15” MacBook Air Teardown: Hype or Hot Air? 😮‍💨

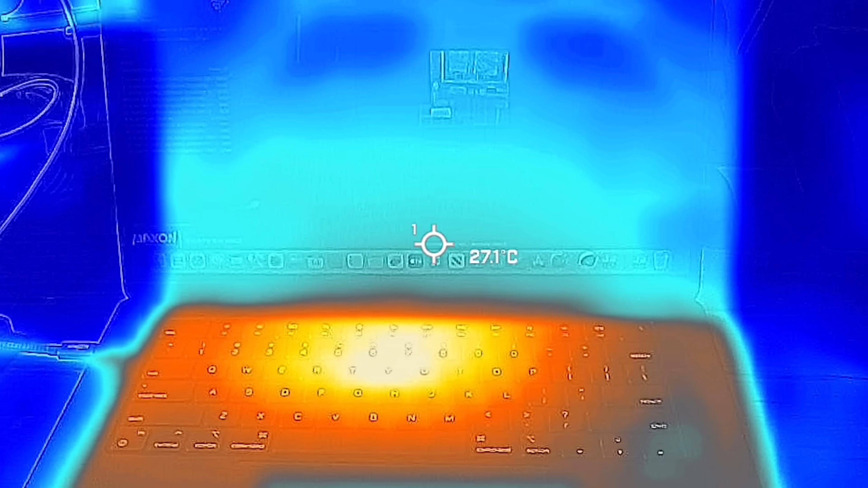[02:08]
On screen: spot 27.1°C
Time will tell if it can take the heat.
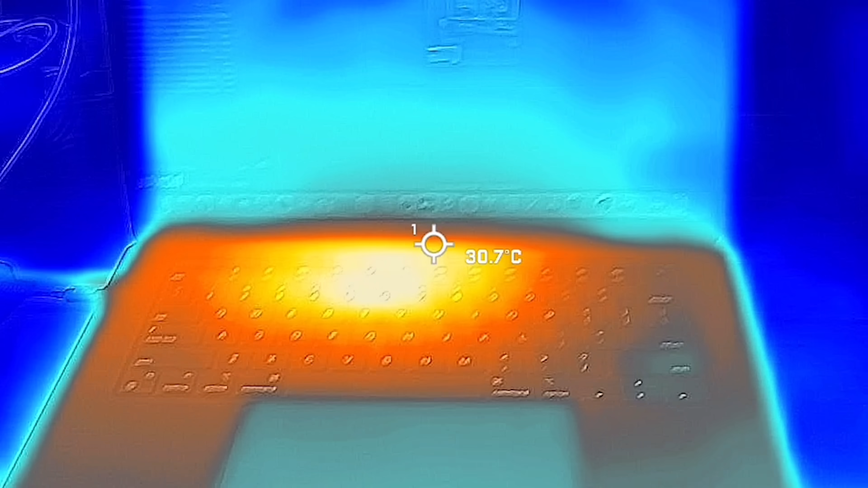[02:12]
On screen: spot 30.7°C
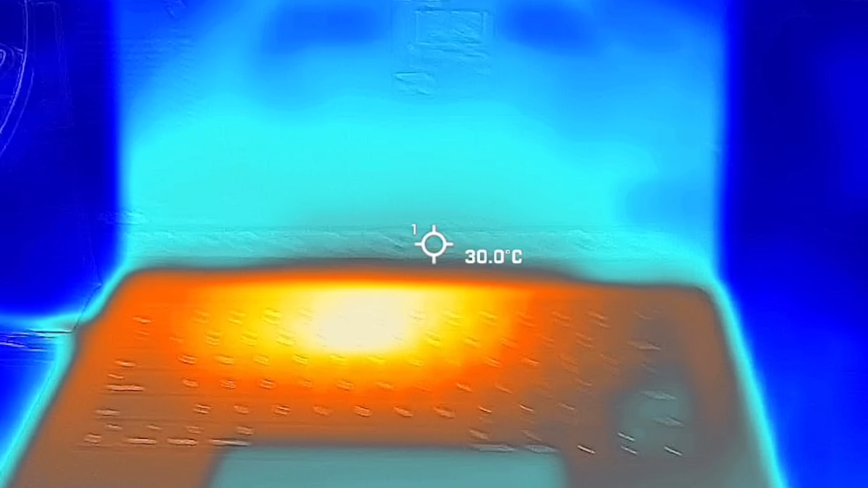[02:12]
On screen: spot 30.0°C
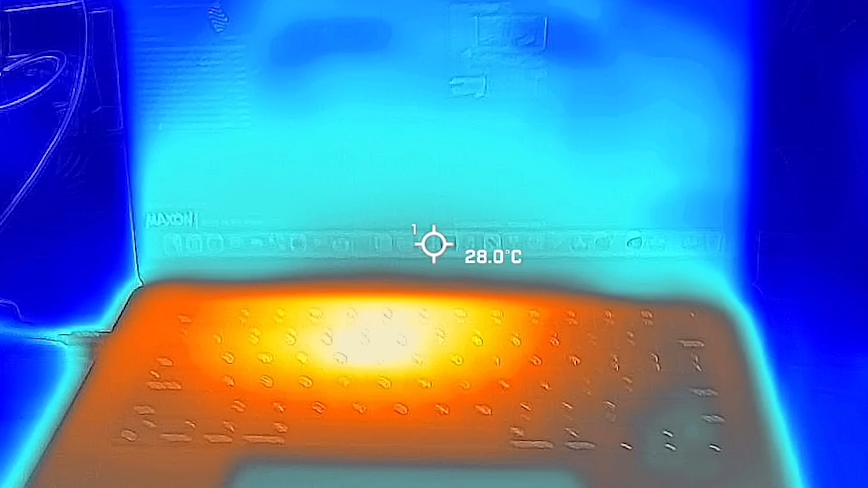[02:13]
On screen: spot 28.0°C
But for now, we can confirm that this notebook brings beach day heat straight to your lap.
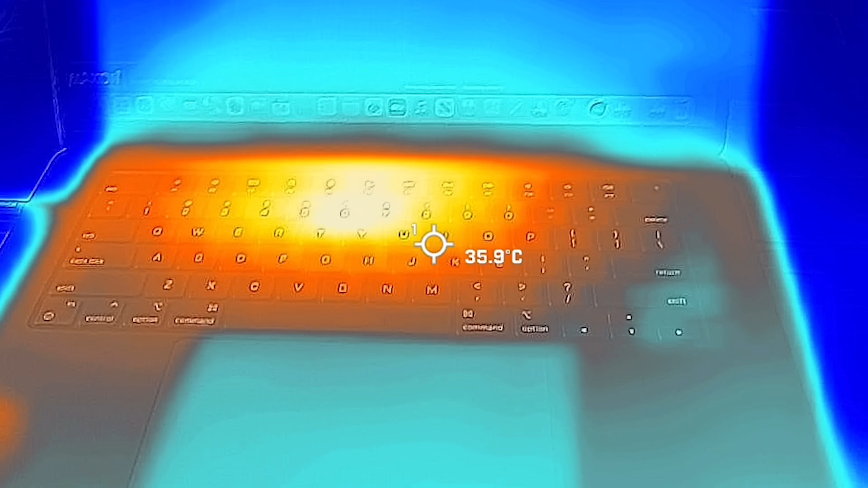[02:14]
On screen: spot 35.9°C
At long last, the single component guaranteed to fail in any tech, the battery, is accessible. More cells, but the same system as last time, metal frame and all.